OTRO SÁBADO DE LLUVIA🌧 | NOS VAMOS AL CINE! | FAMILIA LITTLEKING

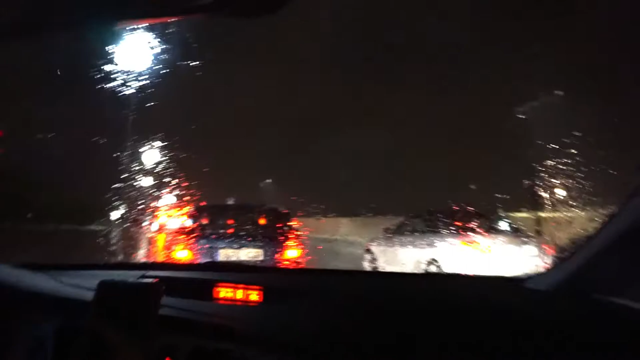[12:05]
Yo no para de llover, de verdad. Ya hemos salido de la peli y a mí me ha encantado.